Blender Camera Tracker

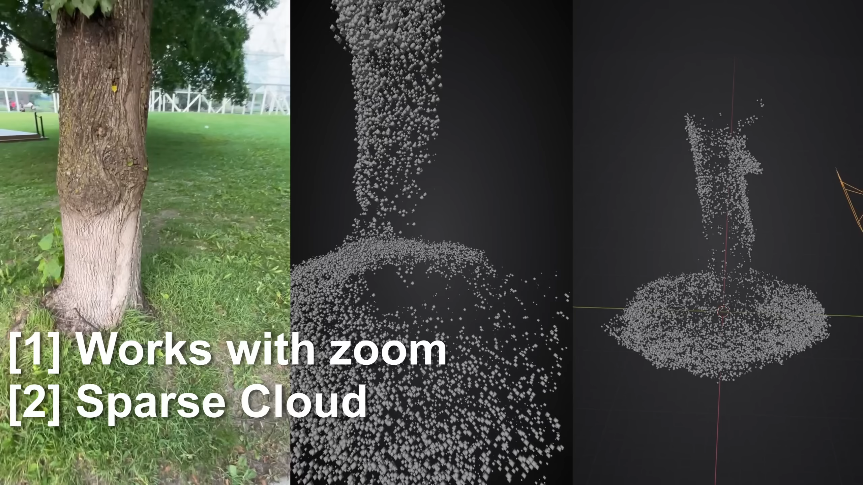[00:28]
You can then 3D model and line up objects. And more interestingly, it comes with a dense reconstruction.
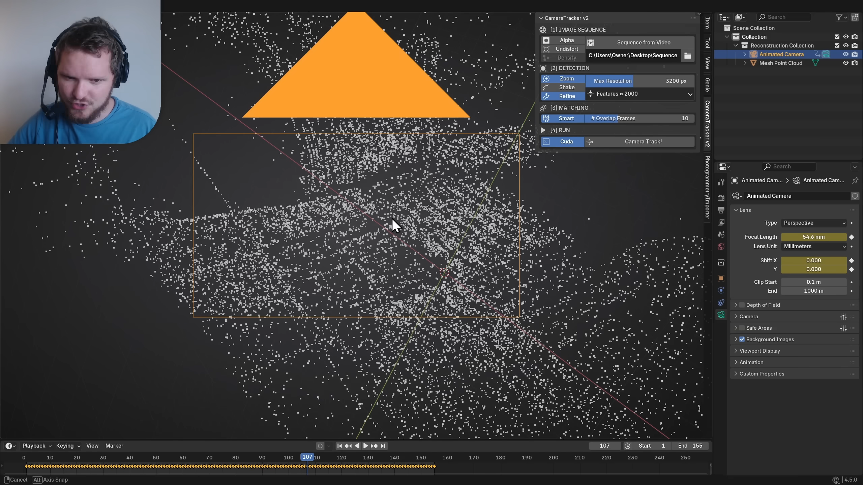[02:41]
I'm first of all going to make my camera visually bigger so we can see what's going on here. And then I'm going to add an empty, which I can make as big as I want. I invert the selection, shift click so that I can control P parent. Now I can readjust the scene while the camera is still moving the way it's supposed to.